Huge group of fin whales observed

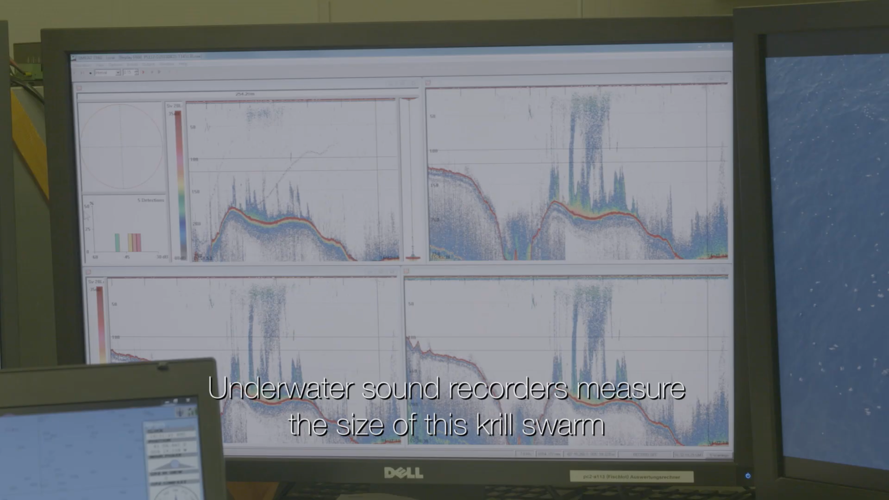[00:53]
When I saw this aggregation outside, immediately I went to the echo sound and had a look to it,
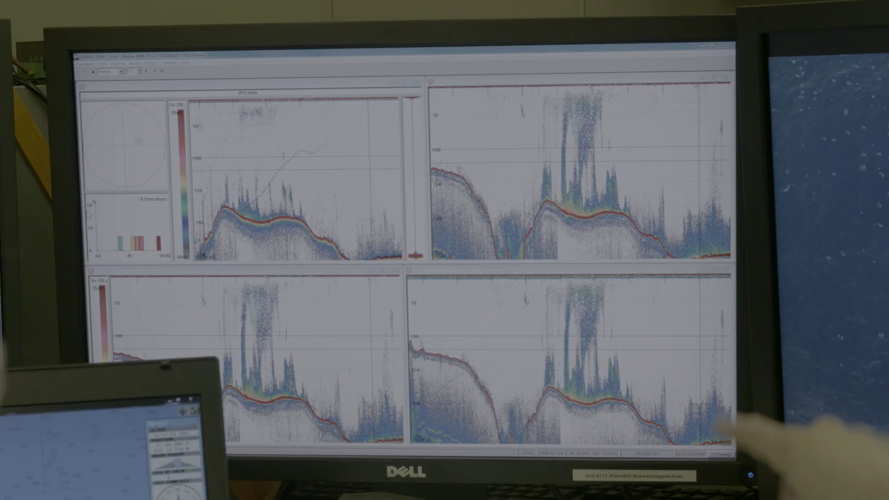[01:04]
and saw that there was a very high aggregation of krill and
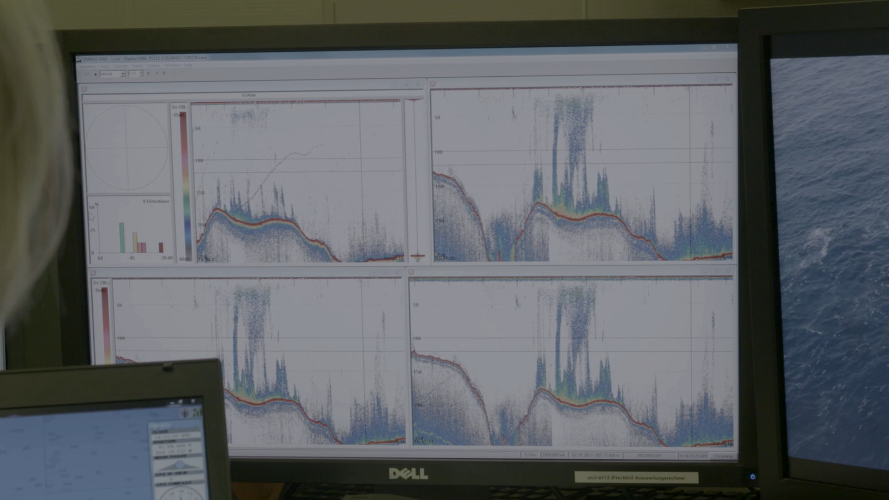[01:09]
there are very clear blobs in the echo sounder.
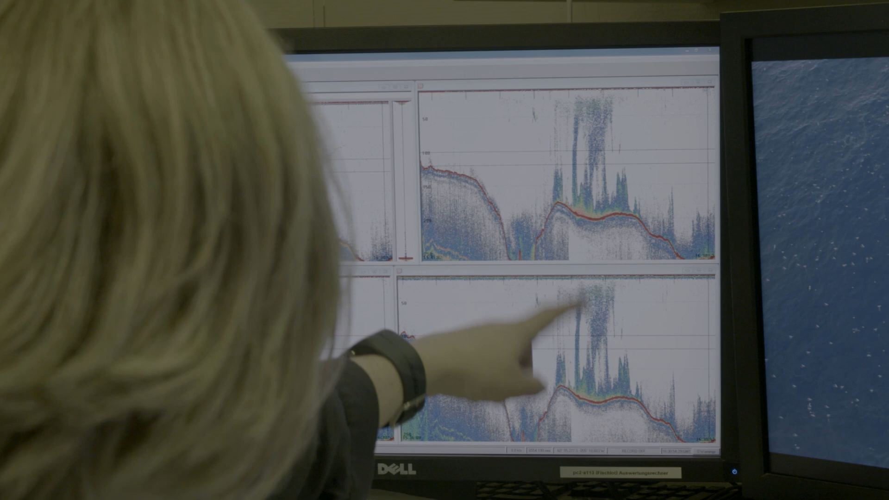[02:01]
Then we see here on the video how they are feeding on this.